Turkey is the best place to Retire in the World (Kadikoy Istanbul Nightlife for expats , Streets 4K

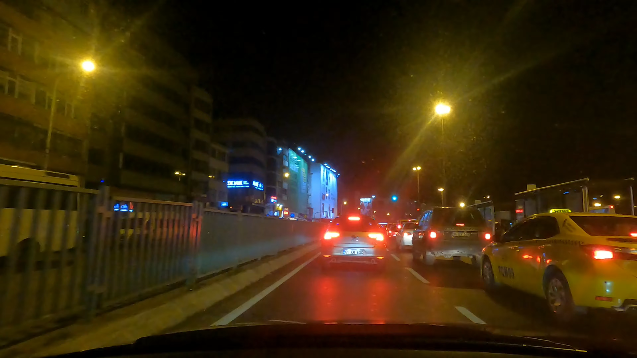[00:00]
guys and girls girls Istanbul how are you listen we're gonna go have some fun in Kaduker I don't think you can see me right now so we're gonna start over this video okay ciao hello guys now today I'm in Kaduker and it's around midnight five minutes to midnight and we're gonna check the Kaduker Istanbul Kaduker nightlife and then see if you
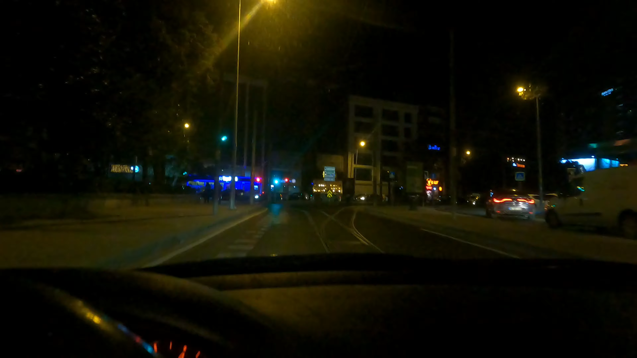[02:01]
are spending their Saturday night right now Saturday the
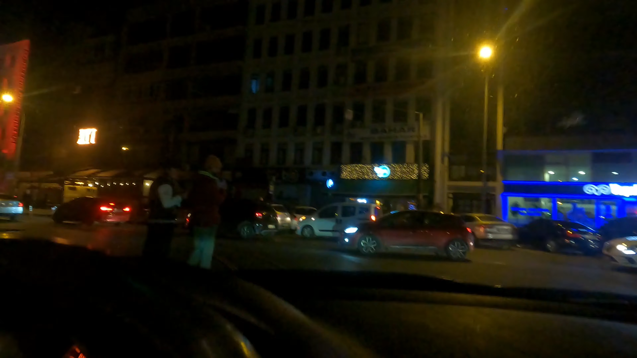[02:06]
25th 2001 so we're gonna go see some of the streets
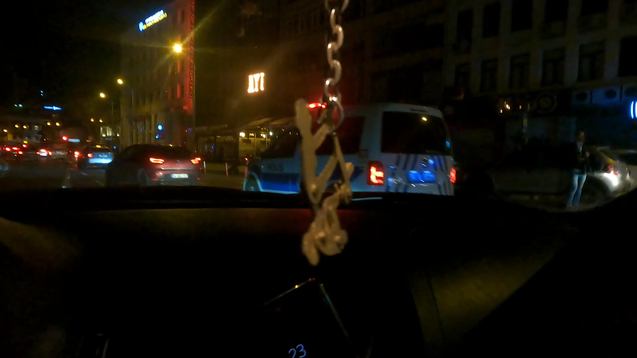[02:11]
and then how they're hanging out and let's see if you're gonna like it and then consider coming to Kaduker beside the